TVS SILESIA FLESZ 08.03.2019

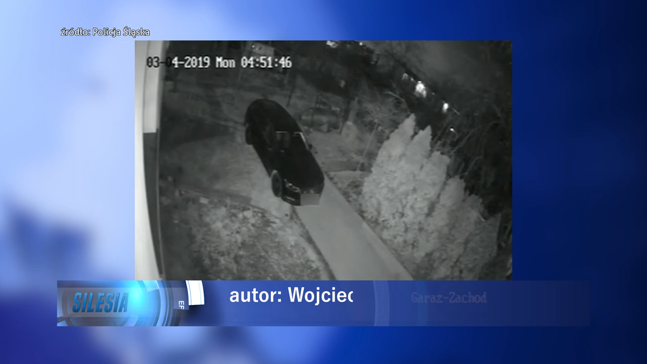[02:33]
O ogromnym szczęściu może mówić 22-latek, który w miniony poniedziałek nad ranem podłożył ogień podstający na posesji samochód. Gdy polał auto łatwopalną substancją nastąpiła eksplozja.
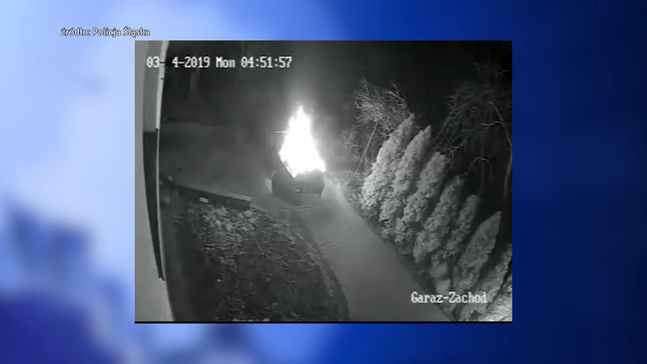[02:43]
Uciekając mężczyzna zrzucił zapaloną odzież. Zdarzenie zarejestrowała kamera zamontowana na jednym z budynków w centrum Będzina.
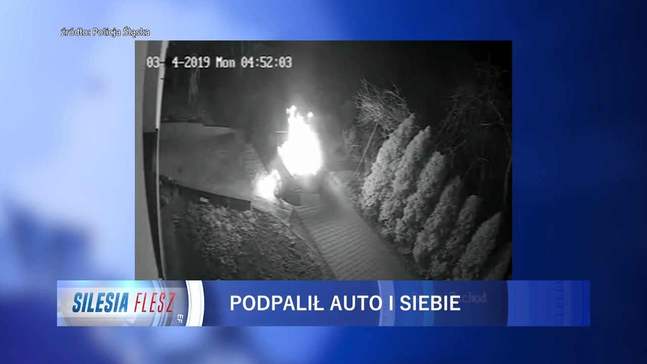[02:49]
Policja nie miała większych problemów ze znalezieniem sprawcy. Kilka godzin po zdarzeniu z poparzeniami zjawił się u lekarza. Usłyszał zarzut zniszczenia mienia, za który grozi nawet 5 lat więzienia.